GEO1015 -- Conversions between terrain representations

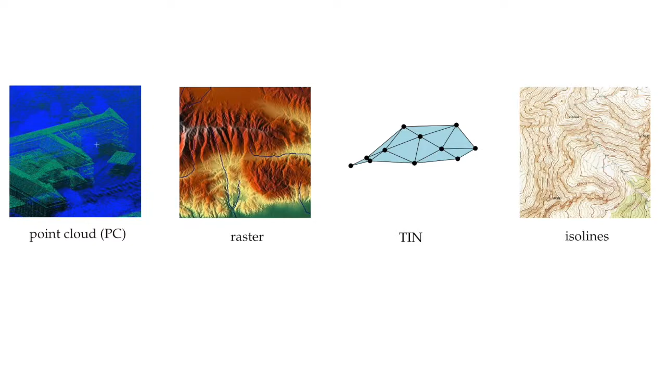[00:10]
So the point clouds, the raster, which is a grid of regular cells, the thin and also isolines. In this lesson, we look at all the possible conversions between these four representations.